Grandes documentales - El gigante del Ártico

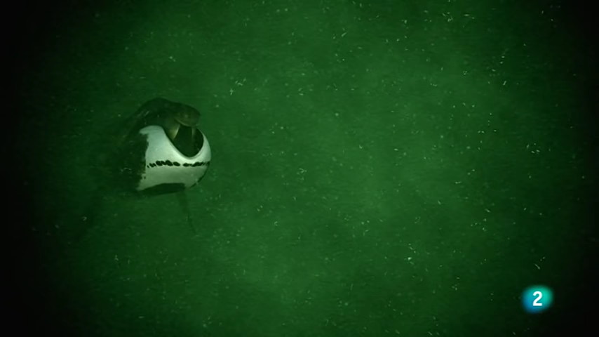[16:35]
En lugar de dientes, tiene barbas en la boca que filtran los diminutos crustáceos.
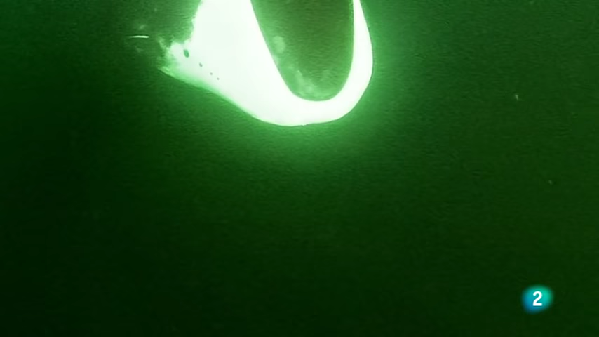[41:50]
Pasa más de media hora al acecho.